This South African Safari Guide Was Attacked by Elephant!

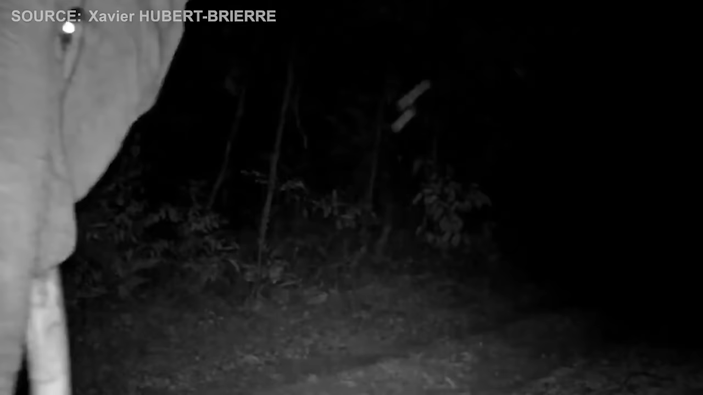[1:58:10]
A titanic form emerged from the shadows, commanding the night with its silent presence. The elephant stood tall, her immense presence towering over everyone in her vicinity.